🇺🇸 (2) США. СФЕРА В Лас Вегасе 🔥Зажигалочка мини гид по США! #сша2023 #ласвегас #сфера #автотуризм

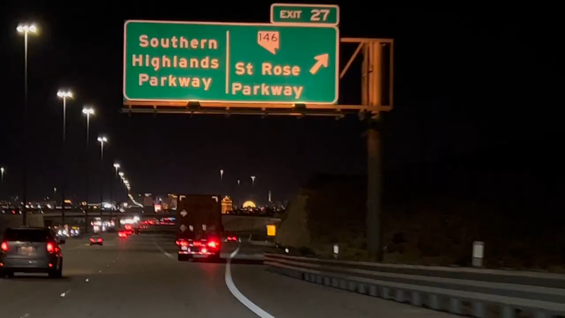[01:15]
А сейчас немного о том, как выглядит Лас-Вегас с проездом на автомашине в понедельник ночью.